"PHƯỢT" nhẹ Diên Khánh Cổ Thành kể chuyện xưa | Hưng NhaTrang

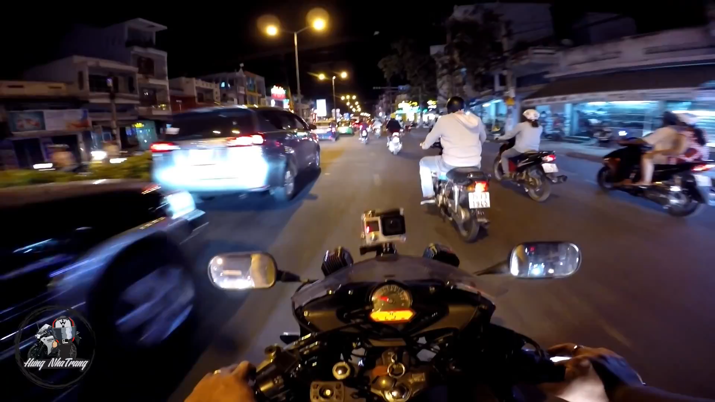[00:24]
Hôm nay là có việc cho nên là phải đi Diên Khánh, cho nên là sẵn quay video chơi, nói chuyện chơi luôn. Đường đông ghê đây. Bây giờ là 6 giờ chiều rồi, là cái giờ tan tầm nên là nó đông đen. Đừng nói tôi chờ xe lửa nha. Khúc này đông ghê đây.
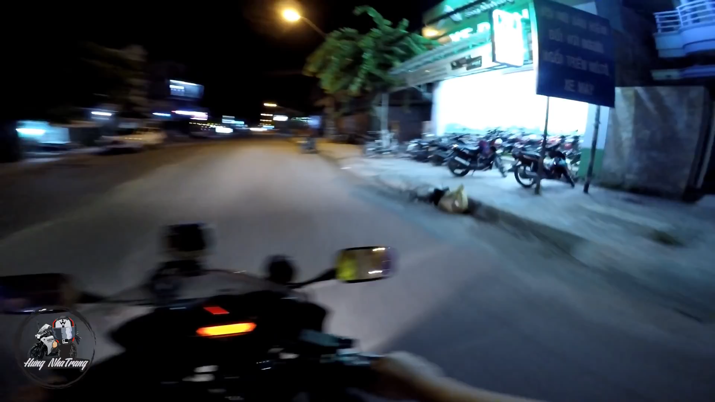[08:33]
Nhưng mình đi luộc qua chỗ cái thành cổ rồi, thành cổ là phải tới chỗ kia là rẻ, mà mình đi luộc mất, tí nữa quằn lại cũng được.